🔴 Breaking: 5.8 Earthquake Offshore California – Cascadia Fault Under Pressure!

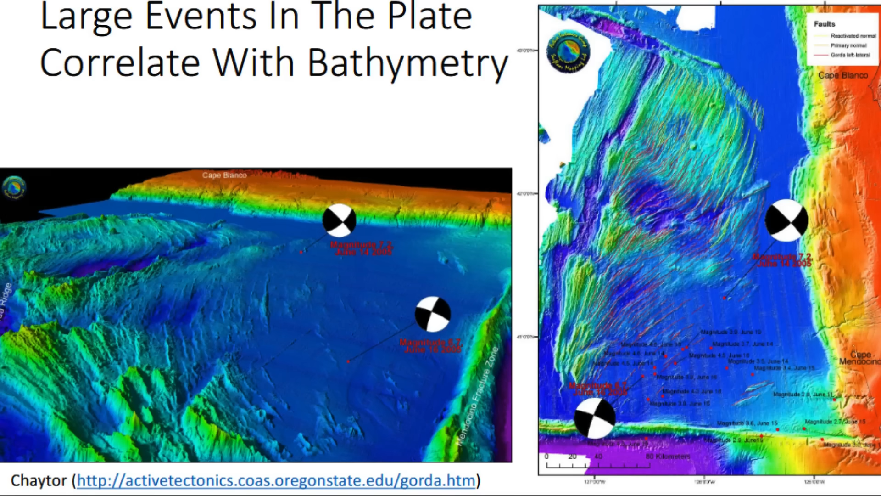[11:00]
Investigating the mechanism of this event and its neighbourhood begins with focal mechanisms and bathymetric context. The Gorda Ridge is classic mid-ocean ridge topography, a high axial volcanic zone and flanking normal faults that bound subsiding Grabenz.